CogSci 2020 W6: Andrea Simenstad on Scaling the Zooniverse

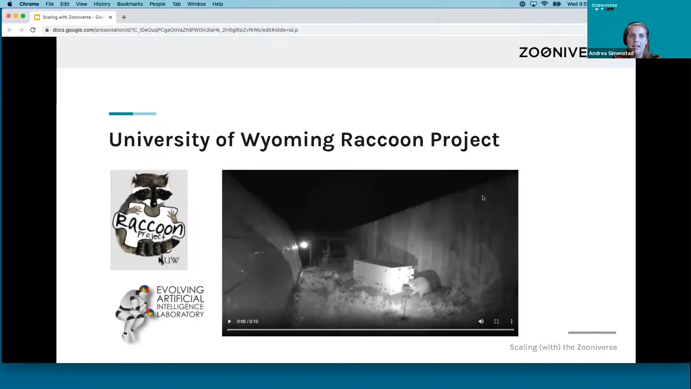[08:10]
This team is studying animal cognition through raccoons' ability to solve puzzle boxes, and they've set up cameras so they can non-invasively observe the raccoons during the night. And this is what their classification interface looks like.